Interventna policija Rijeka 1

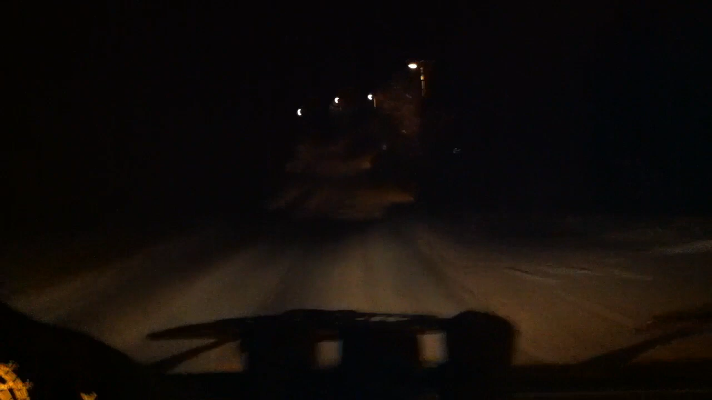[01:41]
Škola i skladište. To je ravna zgrada, jel? Još ravna, da. Tu ćeš sad u ljeti.
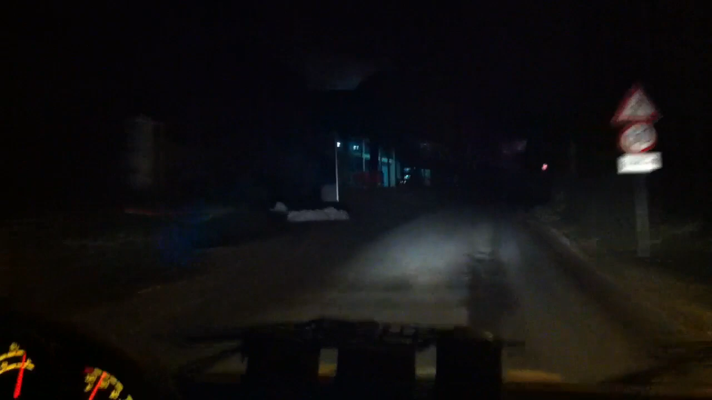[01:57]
Još napod gore. Tu je, ali? To je u ljeti. Tu je. To je ovdje ima. Ispod. Zvori gore. Pa gdje, unutra. Ну что, вот это и рампа. Это рампа.